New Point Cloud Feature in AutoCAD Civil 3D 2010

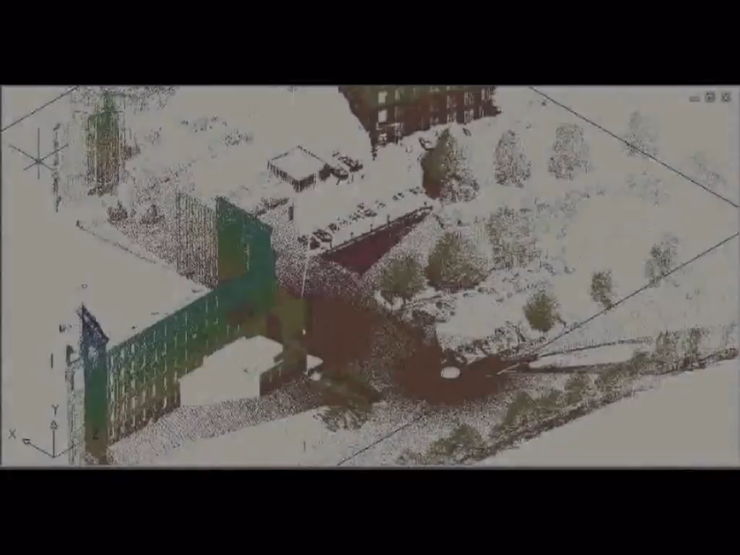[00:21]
I'm Ralph Bond, and in the conversation to follow, Dave discusses the new functionality for importing and visualizing point clouds found in
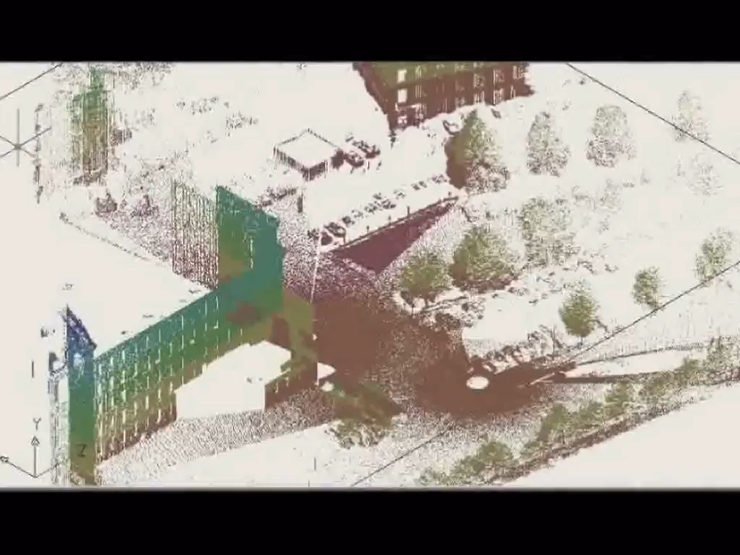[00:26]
the Subscription Advantage Pack for AutoCAD's Civil 3D 2010.
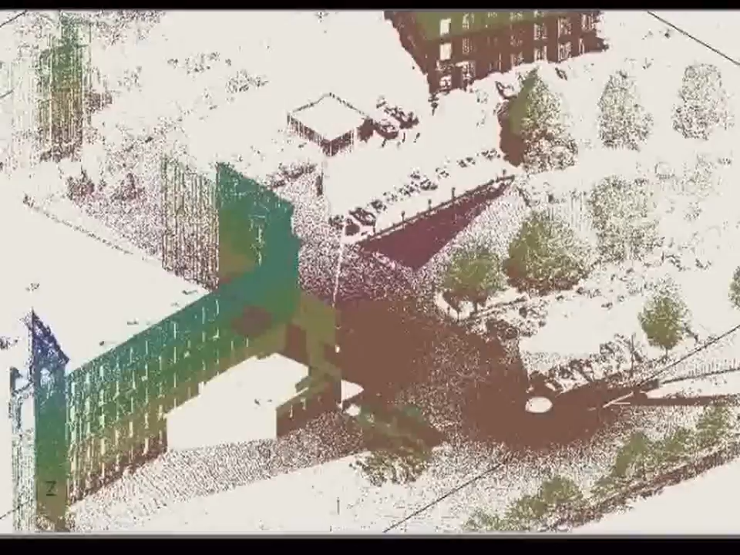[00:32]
Dave, I understand that the Civil 3D 2010 Subscription Advantage Pack offers new functionality for importing and visualizing point clouds. Tell us about that. You bet.
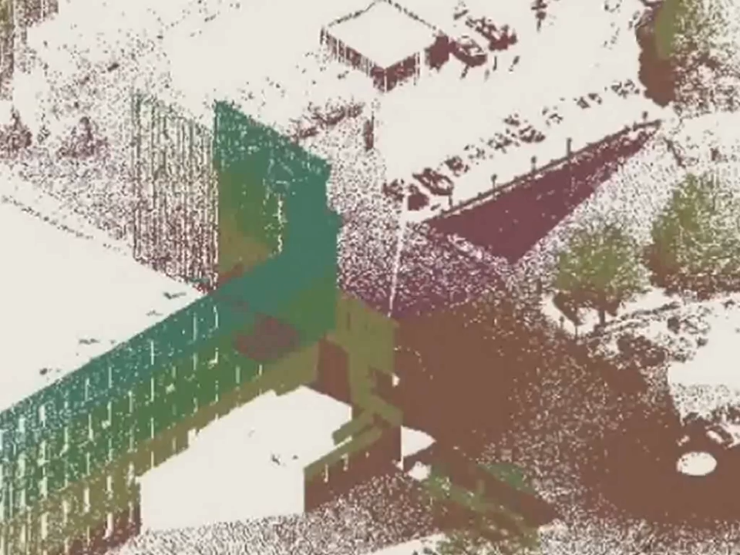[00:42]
We're really excited about what we've been able to accomplish in support of point cloud support within engineering applications like Civil 3D.
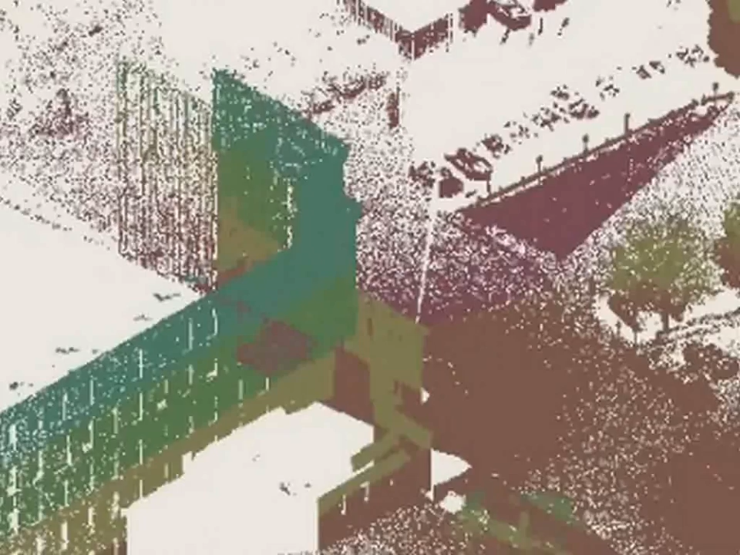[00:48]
What we're introducing in this Subscription Advantage Pack is the ability for somebody to import a point cloud as a native object within Civil 3D. It's actually something that's included in the Map Subscription Advantage Pack as well.
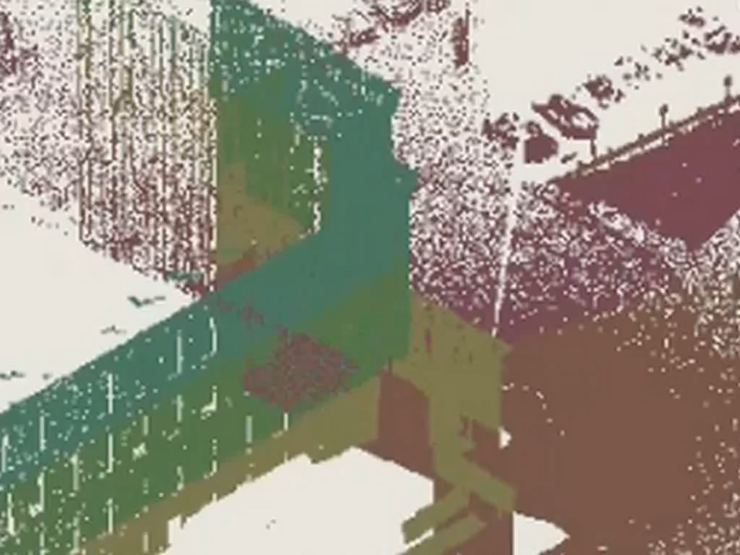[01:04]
The goal really is to really have our users be able to start consuming point clouds directly in their design and mapping products.
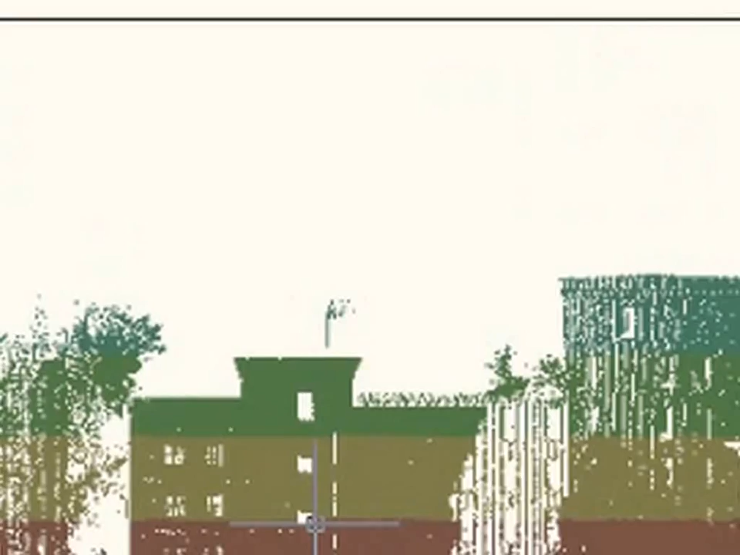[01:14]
I like to think of it as it's really a virtual survey. This is what existed out in the real world as it was scanned. You have all the features that are out there. You can take a classified point cloud.
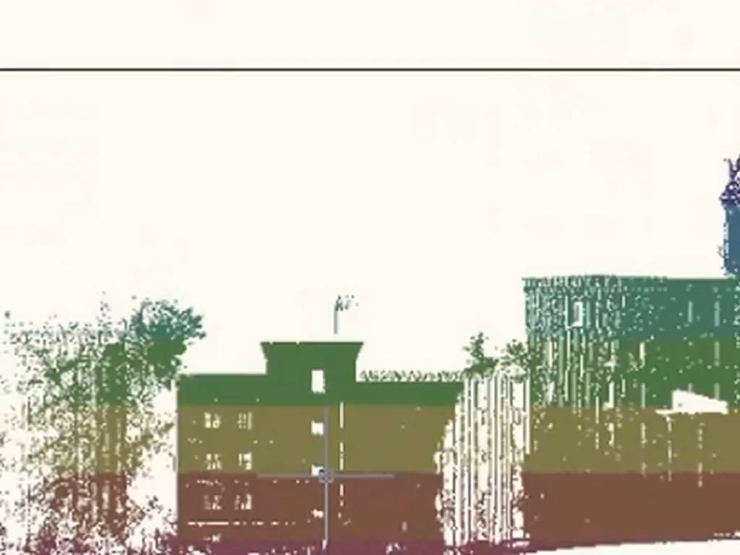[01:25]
In other words, classification means there's differentiation between things like buildings and trees and vegetation and cars and so on.
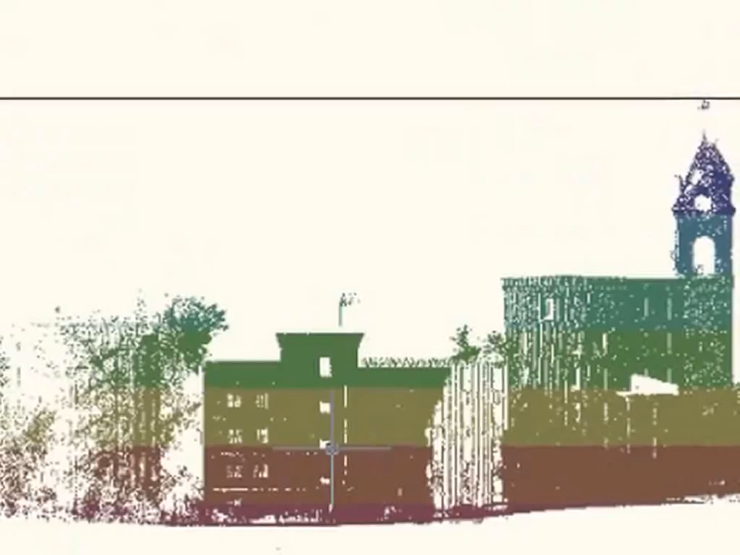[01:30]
Then you can extract features out of it on your own. You can use it really as a visual reference. Again, it's really, I think, the first step in really us as
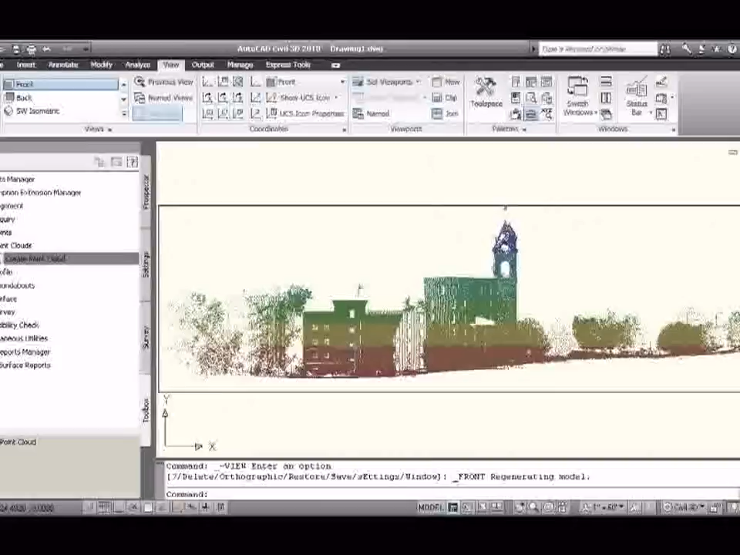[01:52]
What I mean by that is describe how it was before this new capability with the Advantage Pack came along and how it's changed.
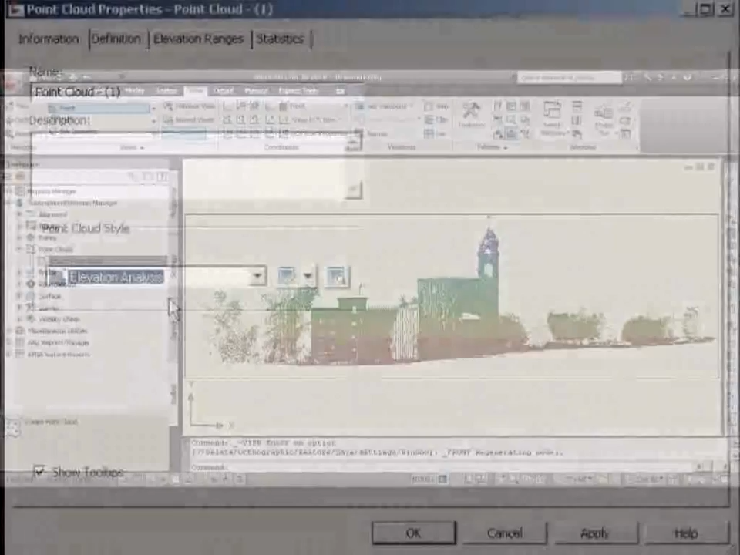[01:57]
In other words, as I understand it, to bring point cloud data into Civil 3D in the past,
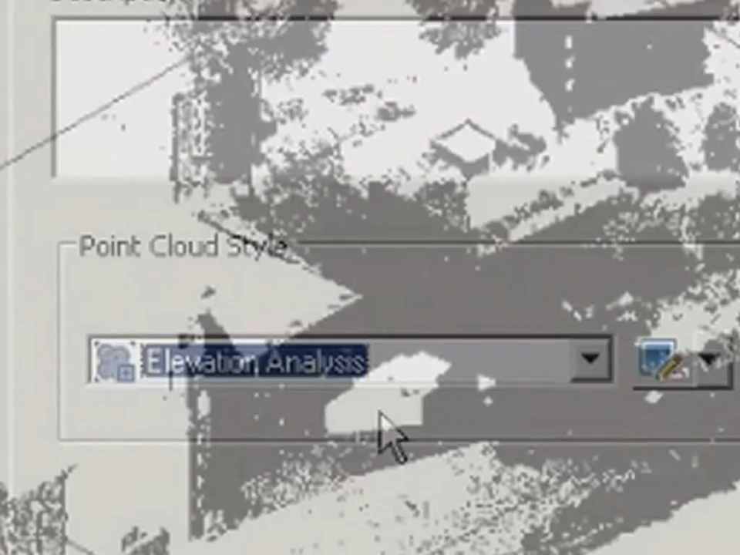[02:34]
Point clouds can be millions, billions of points, you know, incredibly dense amount of, you know,
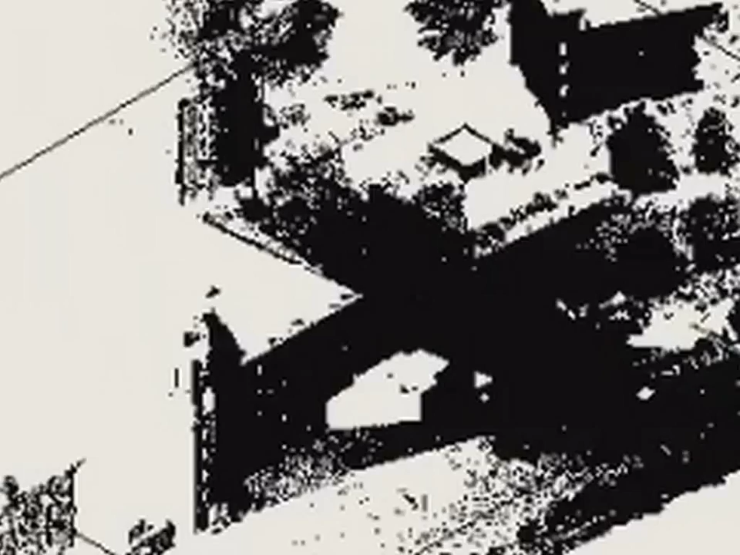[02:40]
3D information along the length of a road or a rail project or if it's flown across a vast area. So, one, you had restrictions in just how much of that information,
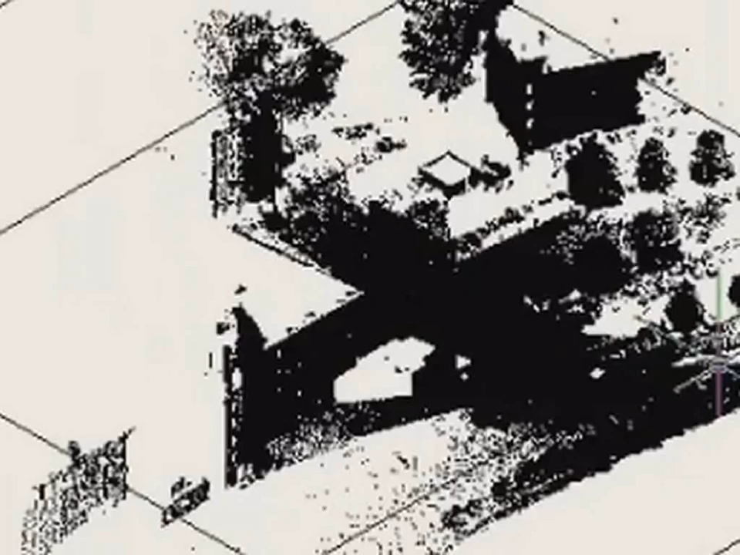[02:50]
how many of those points you could physically bring into AutoCAD or any CAD environment. You also had where the point cloud would be converted into something that, as you said, dumbs it down.
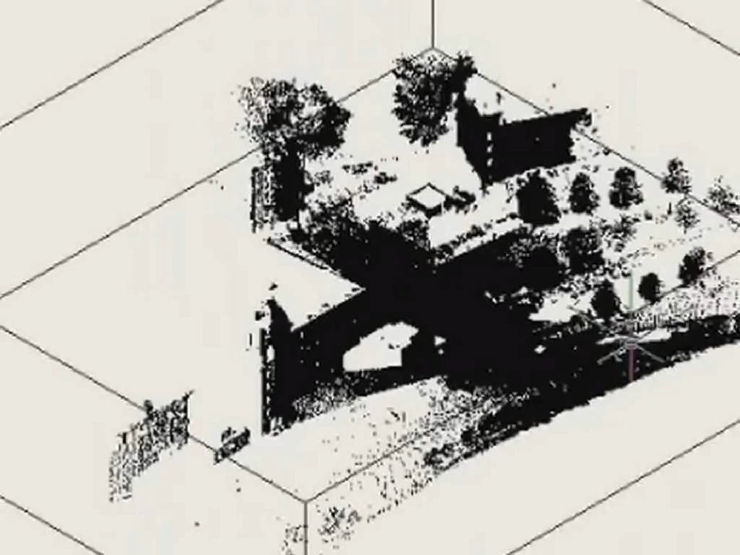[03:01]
I think it, you know, another way to look at it is it puts it in a form that's not necessarily correct for the point cloud.